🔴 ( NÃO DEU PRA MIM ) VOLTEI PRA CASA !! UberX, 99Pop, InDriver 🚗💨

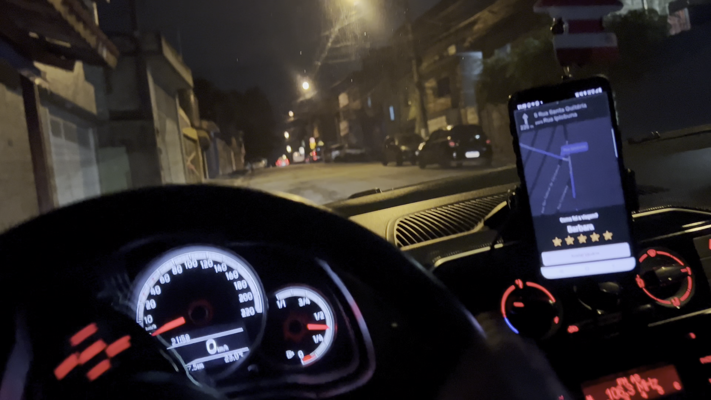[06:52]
É, família Show Vim parar aqui em Pumbica, rapaziada Finalizei aqui a corridinha Ó o nosso resultado, ó 114 pila, rapaziada Acabei desistindo hoje